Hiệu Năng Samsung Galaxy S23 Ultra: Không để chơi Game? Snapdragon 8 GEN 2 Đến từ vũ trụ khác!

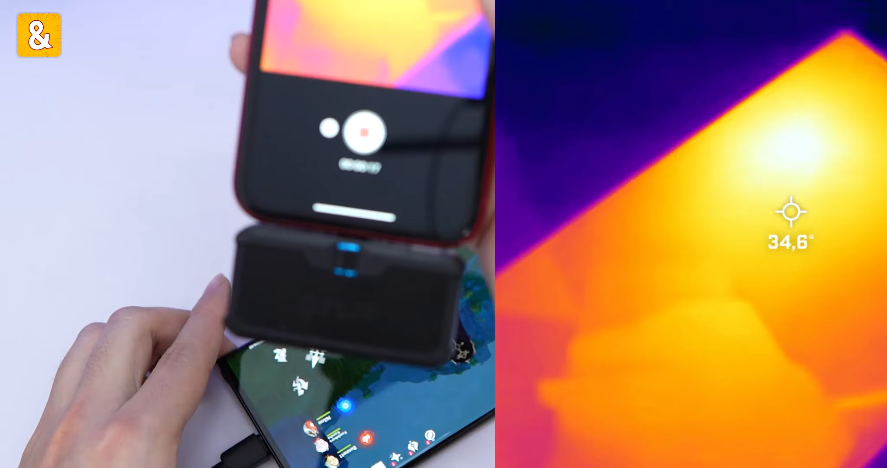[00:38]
Chúng ta sẽ có phần nhiệt độ ban đầu của máy Mặt trước là 35 và phần mặt
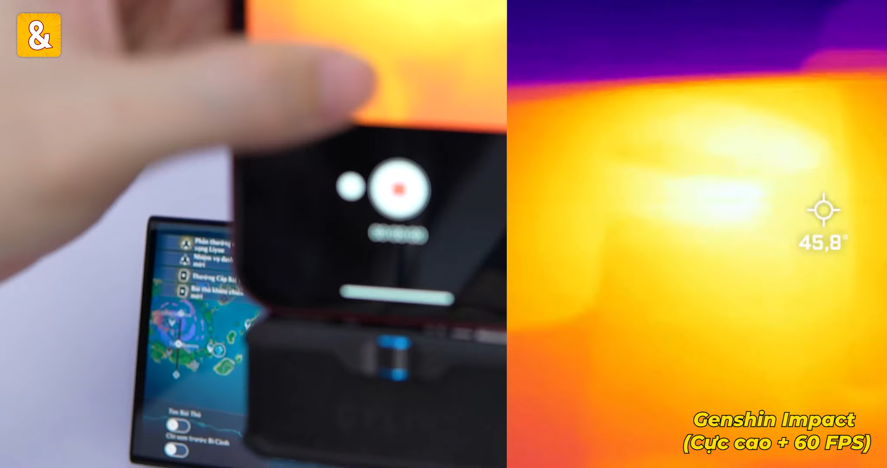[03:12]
Có một điều khá đáng khen Là nhiệt độ mặt trước chỉ là 46,1 thôi
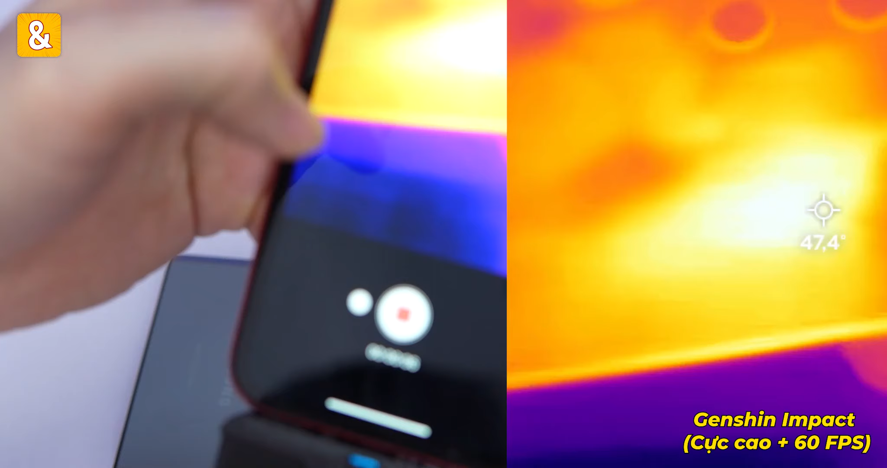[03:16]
Nhiệt độ mặt lưng sẽ là 47 độ Thế là vừa xong mình vẫn đang để cái độ sáng chỉ là khoảng
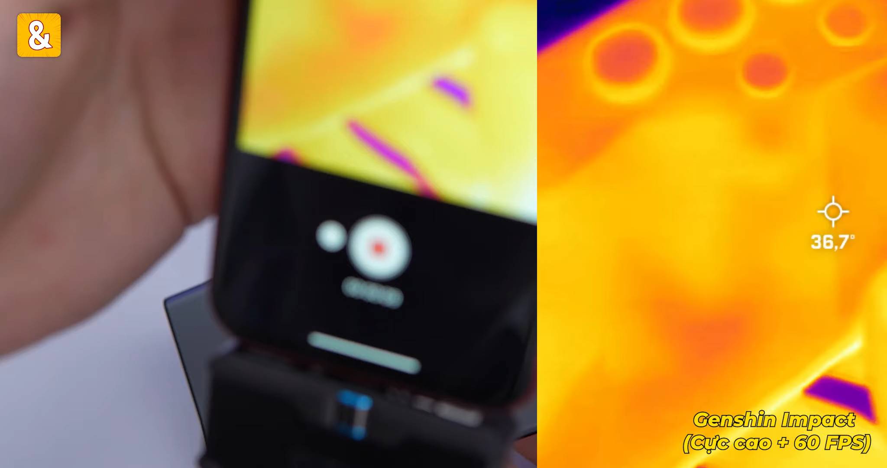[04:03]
Mặt sau 36,7 Mặt trước 38 độ